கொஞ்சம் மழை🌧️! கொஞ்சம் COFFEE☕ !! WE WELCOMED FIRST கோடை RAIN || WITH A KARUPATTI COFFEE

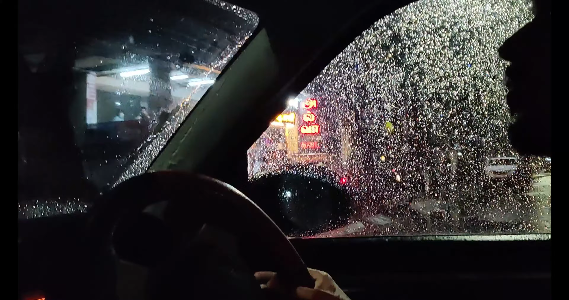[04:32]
பாருங்க, பால ரொம்ப கஷ்டப்பட்டு டர்னிங்லாம் பண்ணிக்கிட்டு இருக்காங்க.
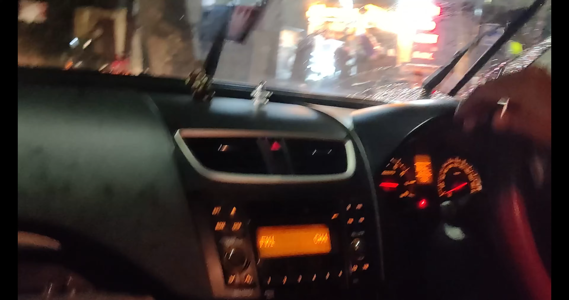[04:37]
எங்களை எல்லாருமே வேடிக்கை பார்க்குற மாதிரி இருக்கு.
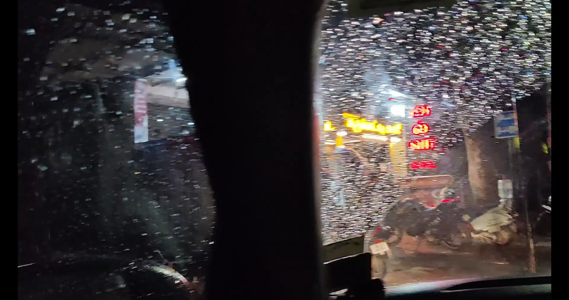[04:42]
அண்ட் இதான் அந்த கடை, டண்ட டண்டனை இங்கே தான் பார்க் பண்ண போகிறோம். சரி, நான் ஃபஸ்ட்டு காஃபி வாங்கிட்டு வந்துட்டுமா?